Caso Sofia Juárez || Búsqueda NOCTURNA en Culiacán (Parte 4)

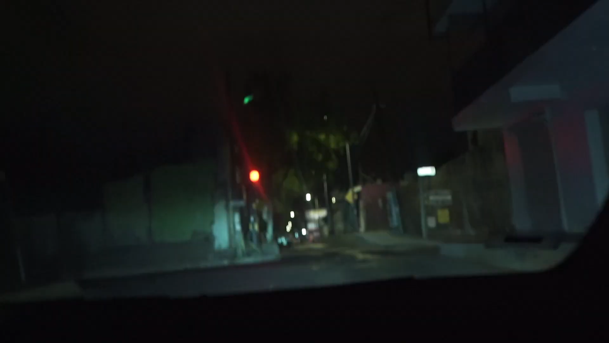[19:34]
Aquí nos estamos dirigiendo a la ley del malecón, la ley del malecón viejo, y pues vamos a ver si de pura casualidad la encontramos ahí. pues vamos a ver qué tal. Ha habido muchos comentarios que han coincidido, ¿no?